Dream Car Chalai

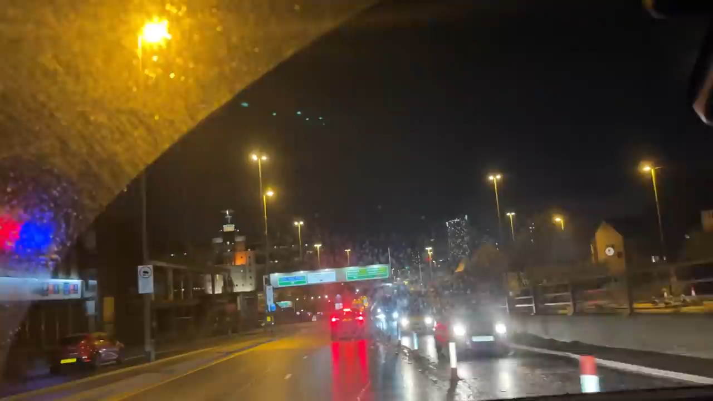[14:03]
लीड्स जो है ये मुख्तलिफ तर्ज का है, ब्रेड फूड जो है ना वो थोड़ी पुरानी तर्ज का है और ये थोड़ी नई तर्ज का है। यहाँ बिल्डिंग्स हैं, ब्रेडफोर्ड में बिल्डिंग्स नहीं है, नॉर्मल घर हैं।
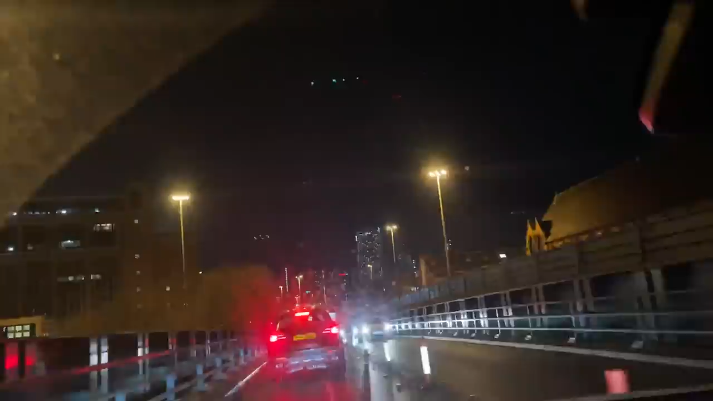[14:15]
ब्रेडफोर्ड में 200, 200, 200, 300, 300 साल पुराने घर हैं।
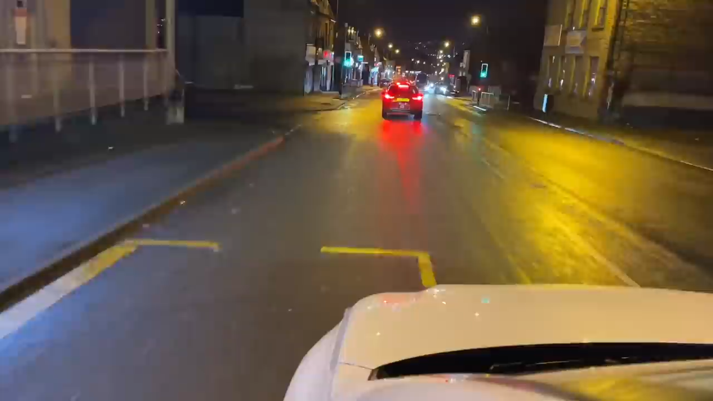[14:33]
दो तीन 4 और कुछ इधर हैं और कुछ इधर हैं।